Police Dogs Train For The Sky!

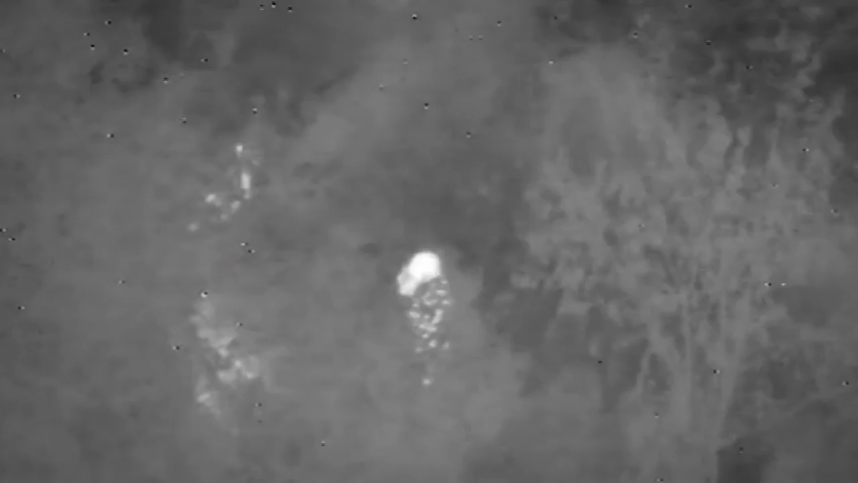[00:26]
But he needs the help of the Sky Cops. Yeah, units, we've got you in the back garden areas.
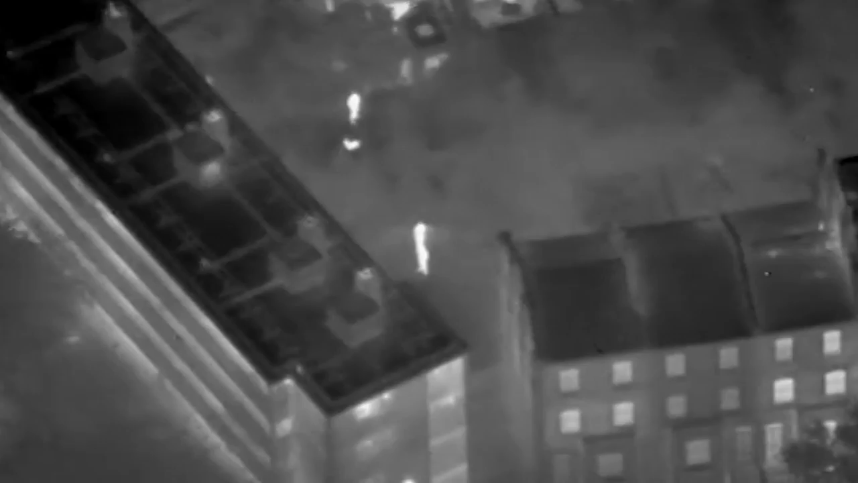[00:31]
Got your visual. We'll search the area. It's still pitch black on the ground and Brody has so far been unable to pick up a scent.
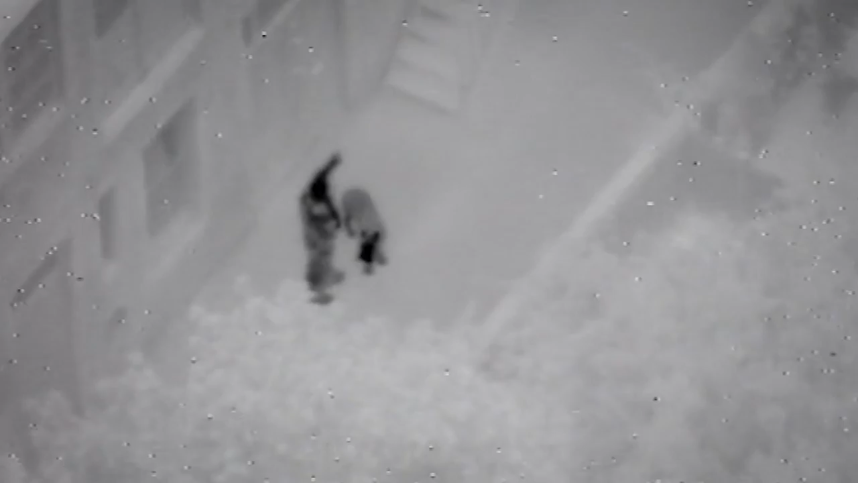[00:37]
We'll just start sniffing for it now, are we?
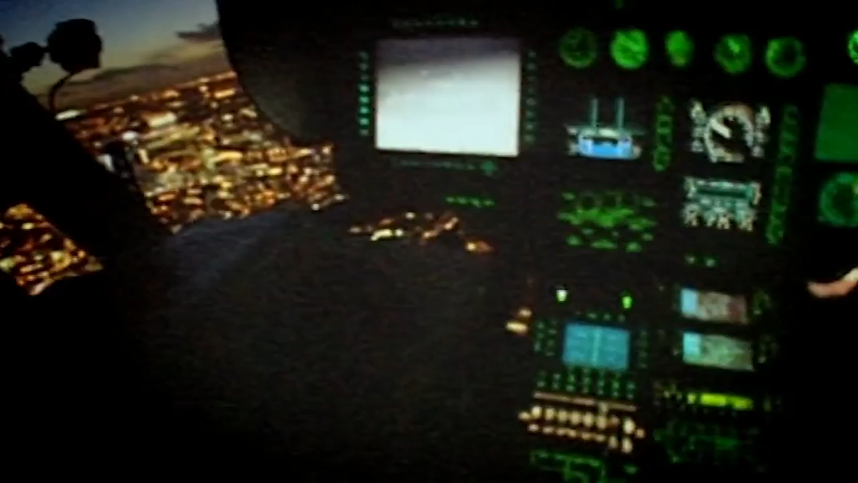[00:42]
India 99's heat-seeking thermal image camera and Brody's nose should make the difference. Tonight, as the Sky Cops go to the dogs...
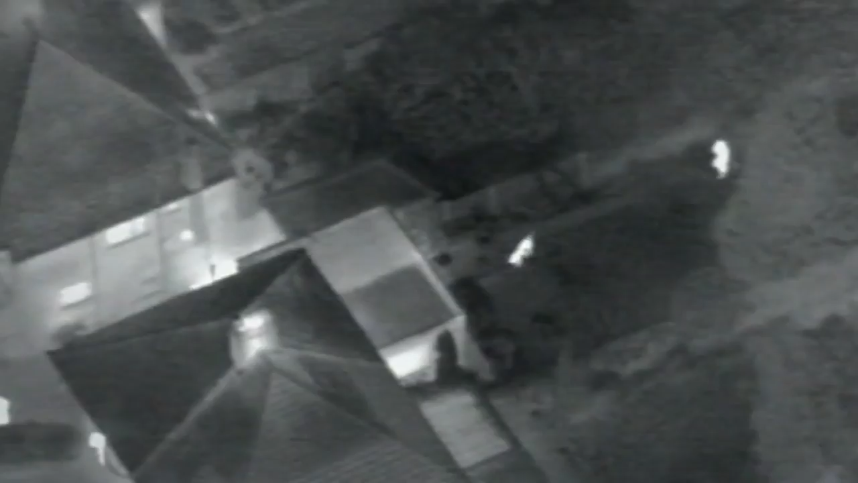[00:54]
He's barking. Good. ...and the dogs come to them. London's criminals discover hiding places are tough to find. Oh, yay!
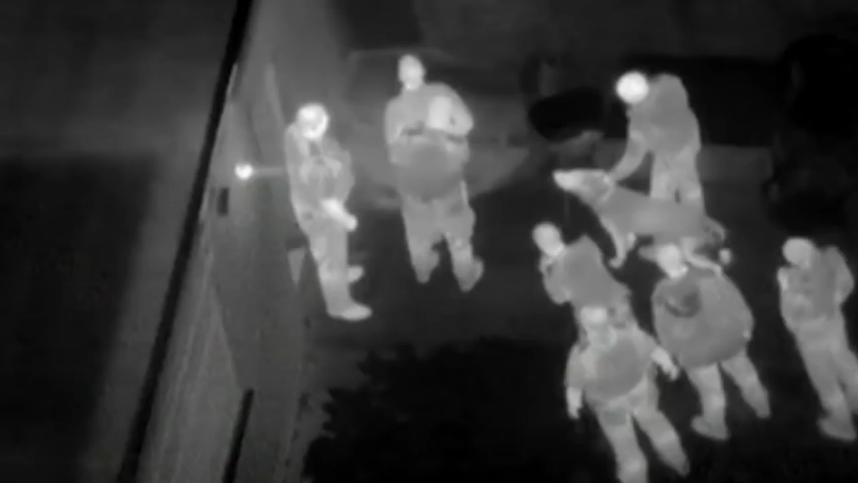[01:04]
The dog will claim that. Indian 99's crew find they haven't the nose for the job.
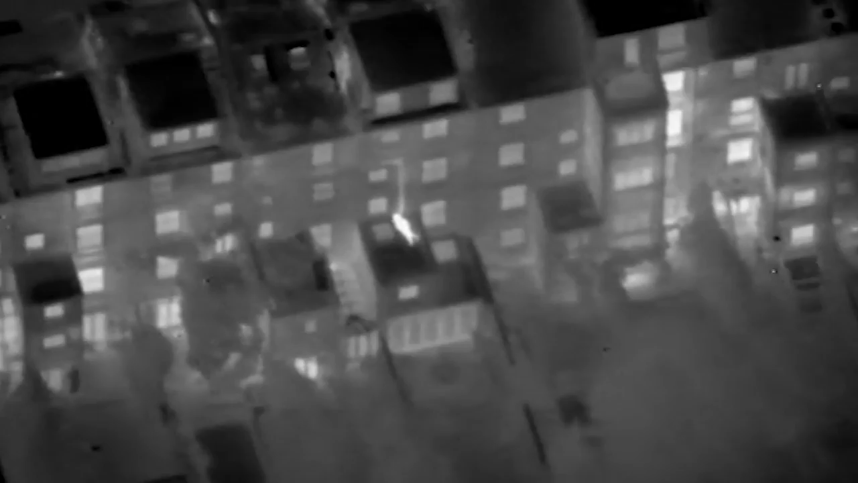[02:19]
In there. Oh, well done. Hee, hee, hee! We had a nice pot of heat sauce. When we zoomed in on these cameras, we could tell quite easily that it was our man.
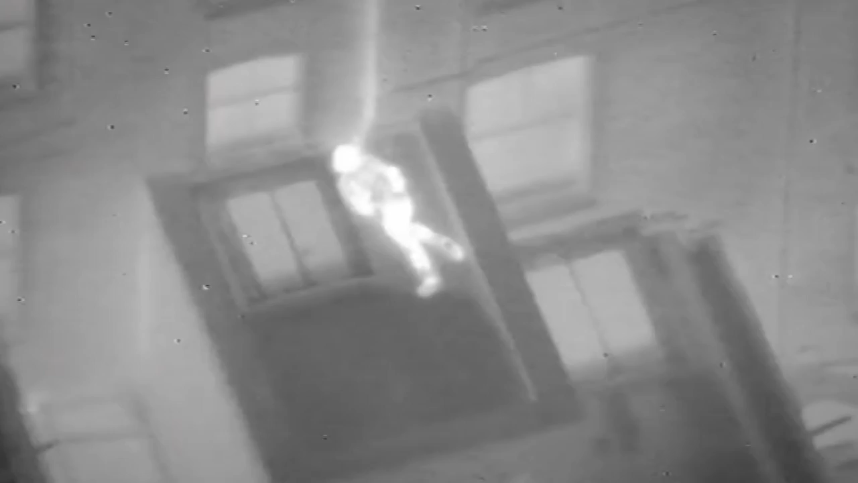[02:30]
Lying very, very flat on this roof, trying to keep out of sight of anyone in the gardens. Dog handler receiving, Indian 99. We believe we've got your suspect on a single-storey flat roof.
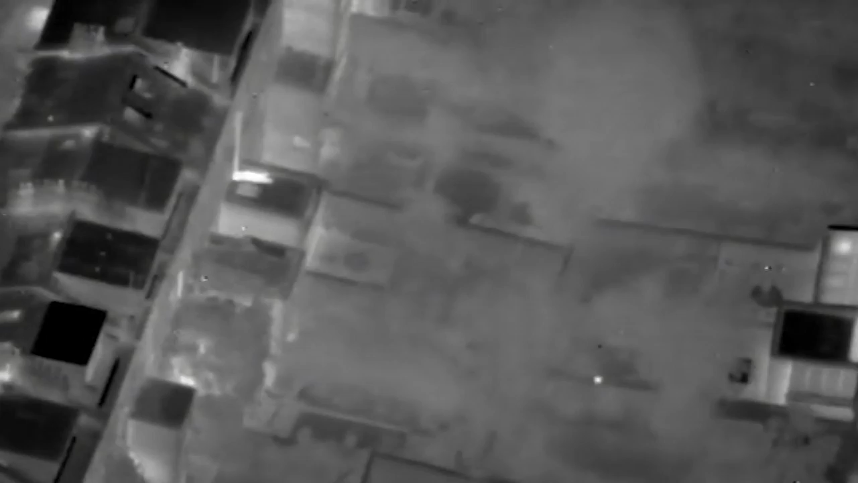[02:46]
Police dogs, their handlers and the Sky Cops are fast becoming one of London's most successful thief-catching teams.
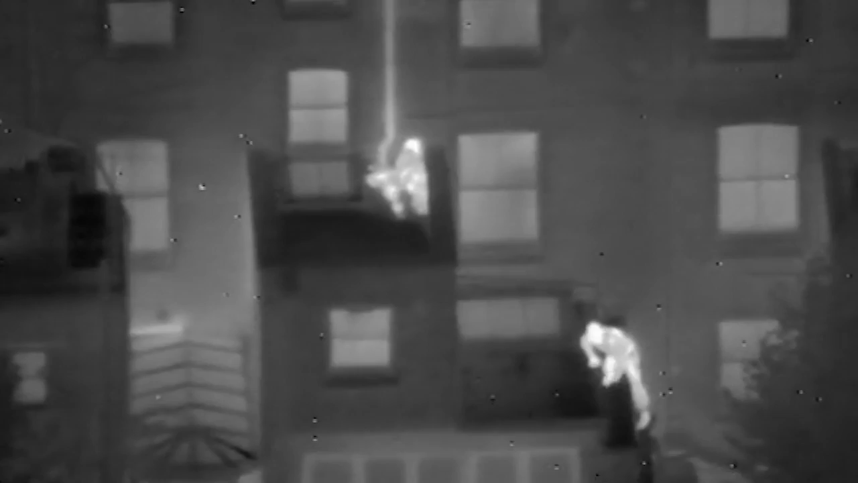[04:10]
Single-storey block. Foxtrot Hotel, you've got one officer on a single-storey block. Just a few arms out to your side, yeah.
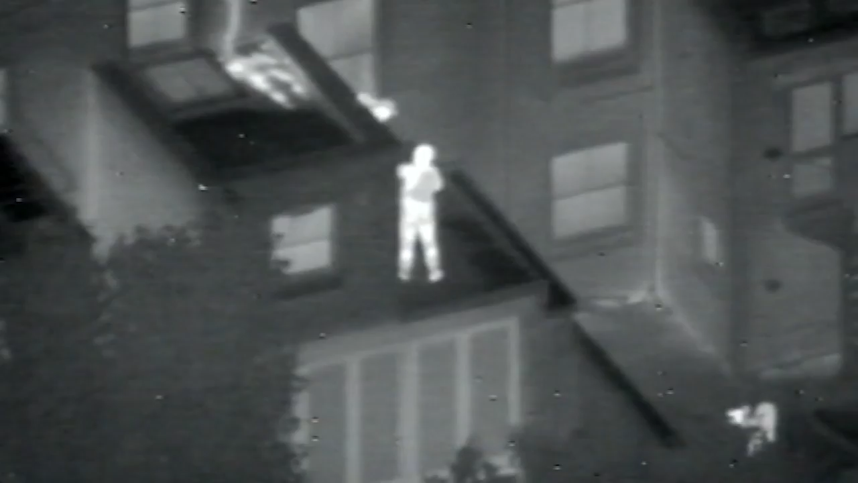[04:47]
And our suspect's down off the second-storey roof. I think he's probably heard the dog, and yeah, it certainly didn't jump straight down. Hey, look, he's called his dog in. Six to eight.
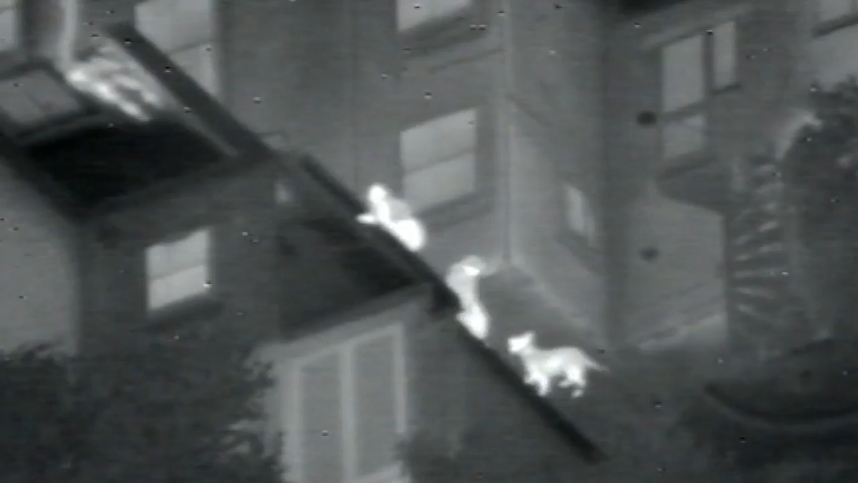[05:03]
All right, dog. Dog doesn't like him. All right. He was very compliant and agreed to do what I asked him to.
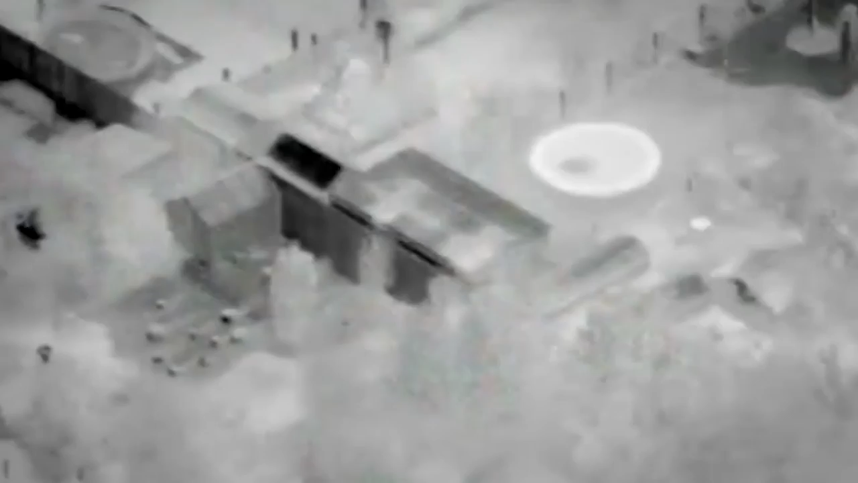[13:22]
Even though it's broad daylight, the crew of Nine-Nine will use the chopper's thermal imaging camera to search for hot spots. Pass received. And we'll start a search. Yeah, at that point. It's not only human beings who produce thermal images.
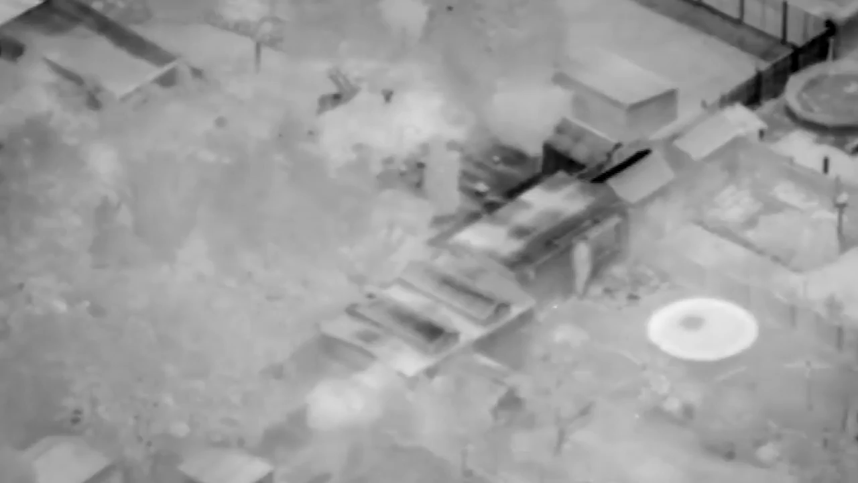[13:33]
Compost heaps and barbecues do too.
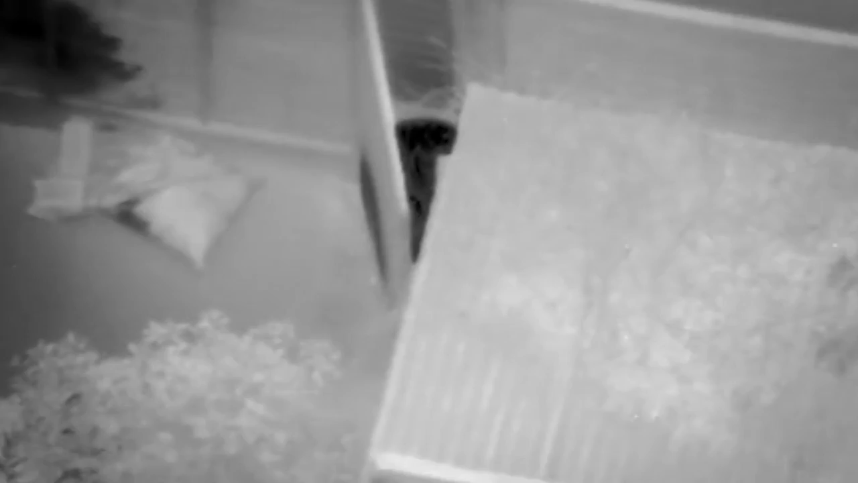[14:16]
With no other hot spots in the vicinity, BC Tartaglia is sure the heat source he's spotted is the most likely place.
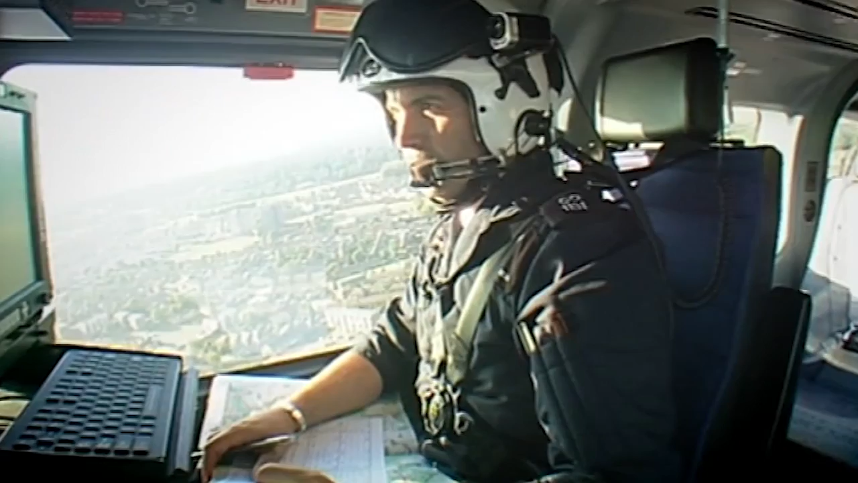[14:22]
And the first dog's now on the scene with a bit of encouragement from Tartaglia, who used to be a dog handler.
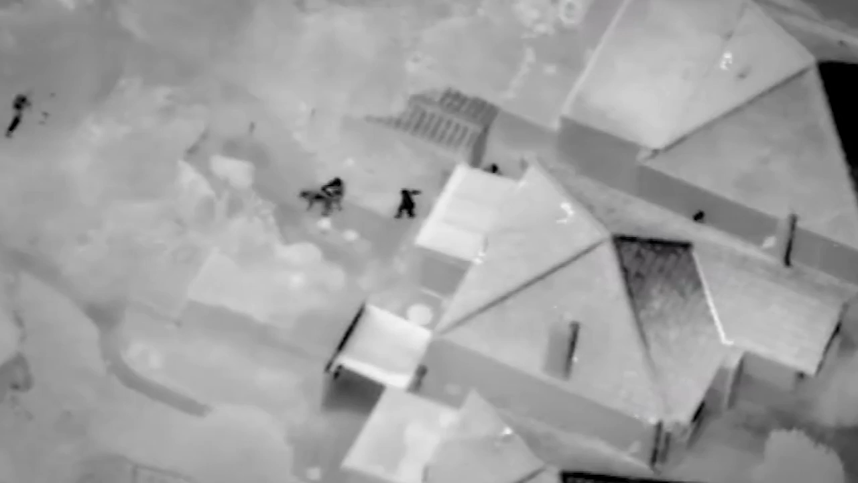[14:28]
They're part of the team and you're just going, get in there, go on dog, find it, it's to your left. You do, you try and talk them in a little bit. Down the screen, down the screen.
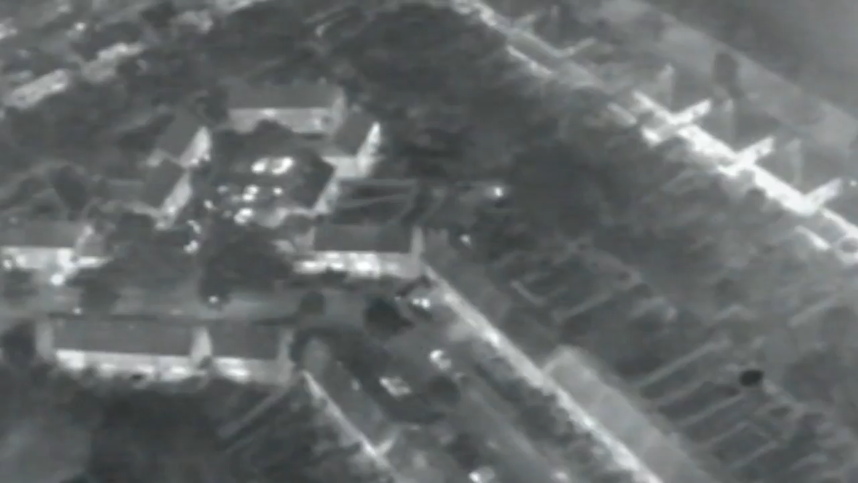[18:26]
There we go. You've got a bit of on the camera now. Got one person there. Go.
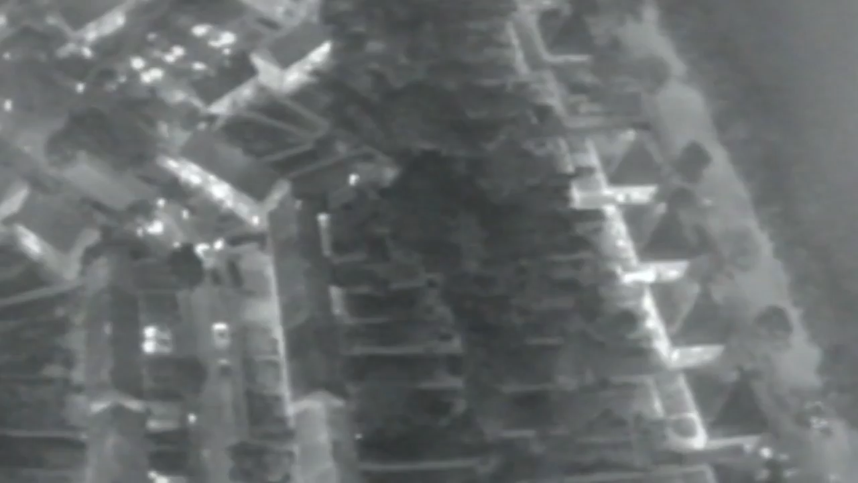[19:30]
Getting them checked out usually means sending in the dogs again. Oh, someone in there.